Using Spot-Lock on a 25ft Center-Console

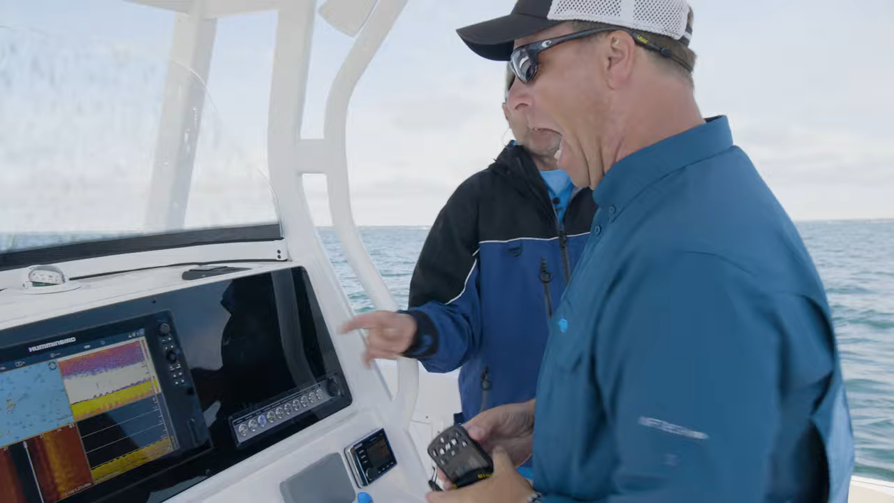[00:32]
this like that I'm gonna let the New England guy who does the fishing New England guy go do that I'm gonna do something here I'm gonna touch the screen I'm gonna mark a waypoint right there because I don't want to lose those fish that's a really
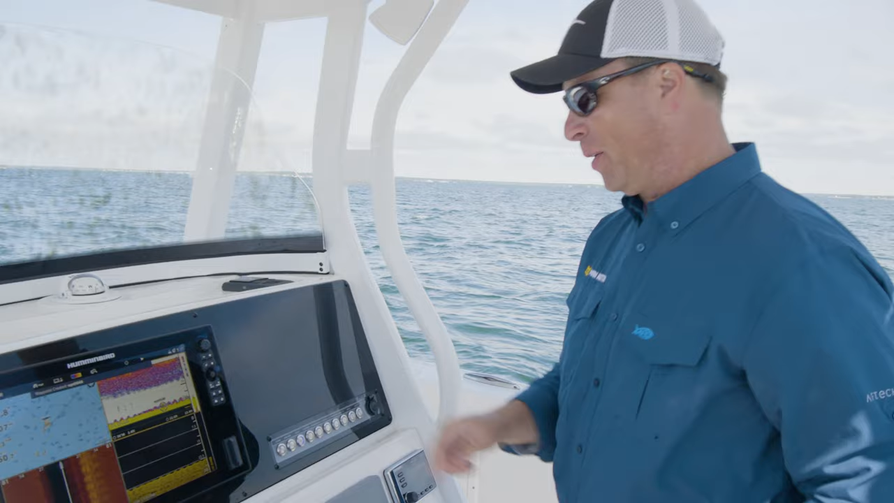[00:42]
good spot for all the guys that aren't anchoring you kind of drift over these fish and you